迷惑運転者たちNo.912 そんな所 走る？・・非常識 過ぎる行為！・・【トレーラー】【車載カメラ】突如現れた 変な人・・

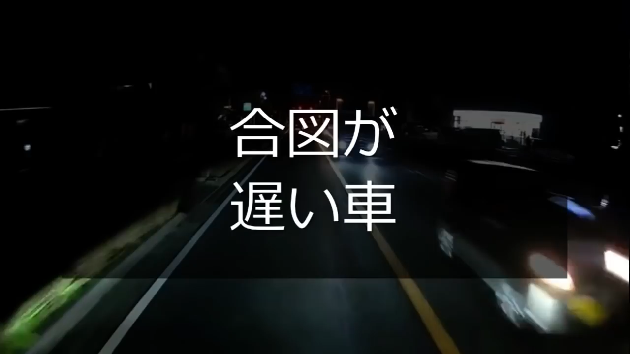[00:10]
これはなんか出るのかな、何やる、どっち行ってウィンカーもついてねえから、ね、何やれてんだか分かんねえぞ。 今頃かよ、ウィンカーはちゃんと事前につけなきゃダメじゃんよ。